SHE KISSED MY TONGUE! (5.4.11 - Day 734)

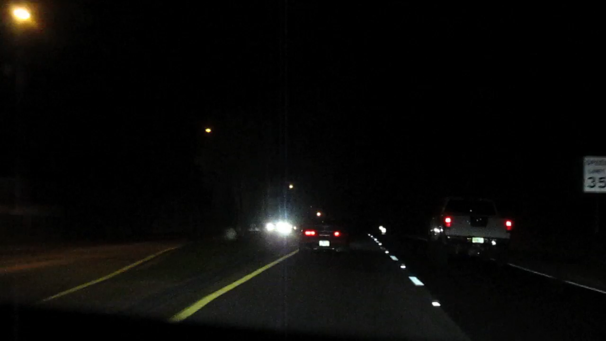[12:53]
This person is hammered. They're wasted. Look at that. Oh, he hit it. He totally hit it. All right. I don't want to get anywhere near this person. No. Time to call the cops. He's hitting it. He's on the curb. All right. I have to call the cops. Time to call the cops. All right, Mr. Drunky Guy. We have to call the cops on you.